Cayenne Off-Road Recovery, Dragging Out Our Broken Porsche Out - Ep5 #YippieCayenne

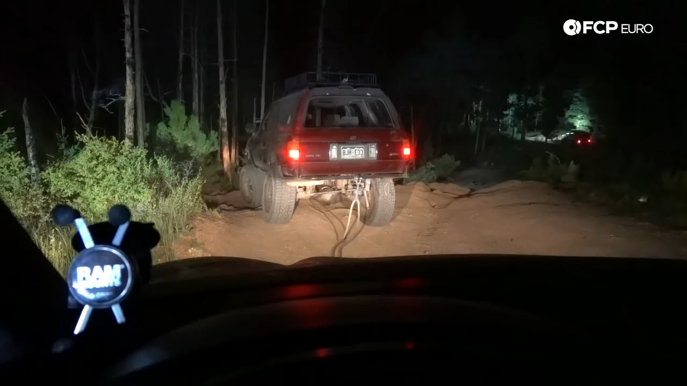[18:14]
So we're starting the ascent now, figuring out if we're gonna hook up